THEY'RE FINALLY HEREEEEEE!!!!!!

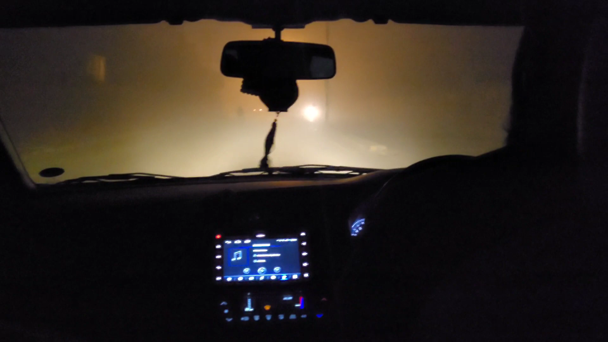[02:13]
جتنی دھند میں ہم جا رہے ہیں اب اللہ خیر سے پہنچائے اور پپو جان نماز پہ رہی ہیں اور فرزا یہاں پہ اچھوزوال سناپ سنایی تم نظر نہیں آری پہ ٹھیک ہے